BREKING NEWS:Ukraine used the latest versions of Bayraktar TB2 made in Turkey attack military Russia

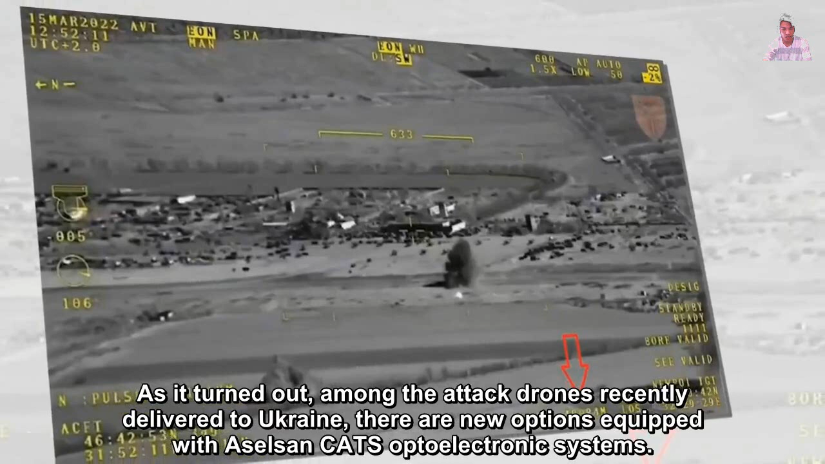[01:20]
As it turns out, among the attacks drawn recently delivered to Ukraine,
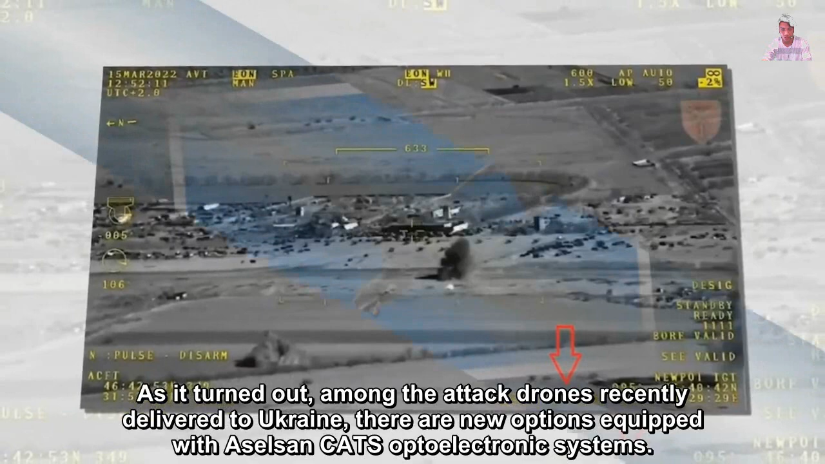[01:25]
there are new options equipped with Excelsons CAST optoelectronic systems.
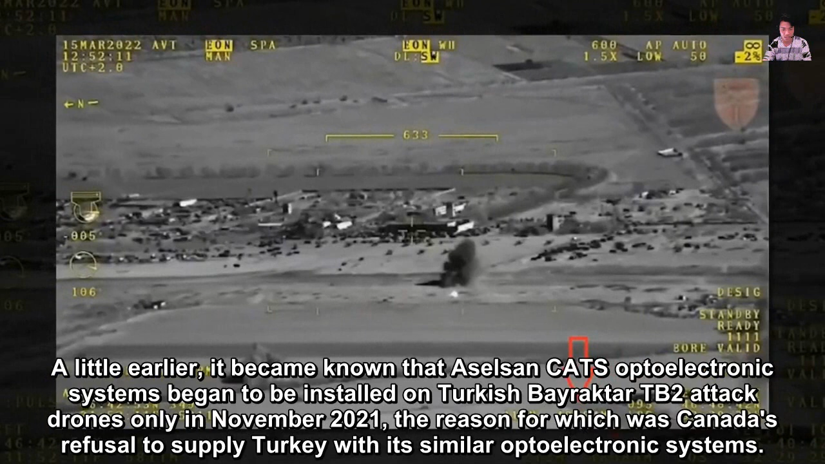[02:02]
drone only in November 2021, the reason for which was Canada's refusal to supply Turkey with similar optoelectronic systems.
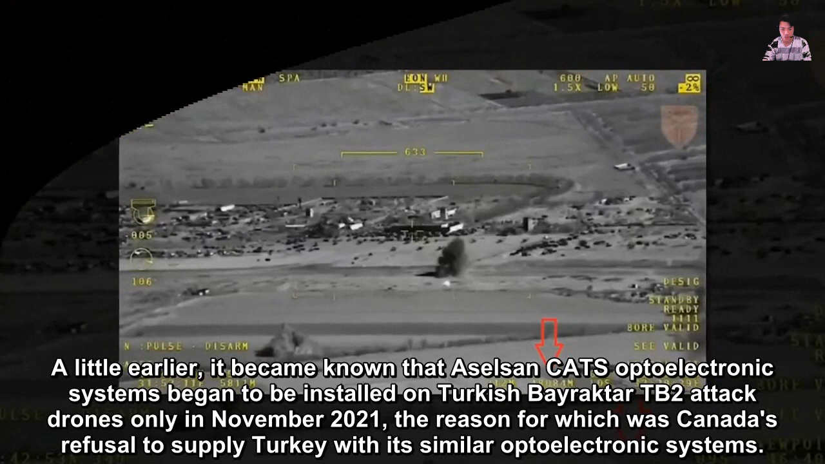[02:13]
Experts note that the distance from the distance of 48 km makes